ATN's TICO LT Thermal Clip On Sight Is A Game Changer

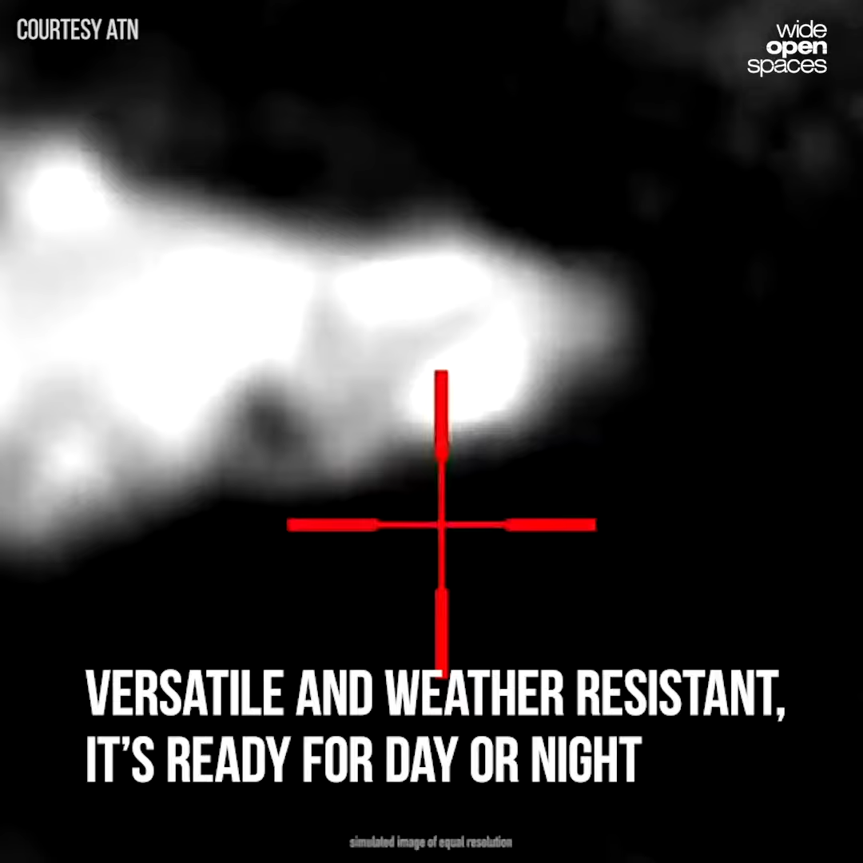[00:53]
power of thermal the Tyco LT will be available in our new cutting-edge 320 by 240 12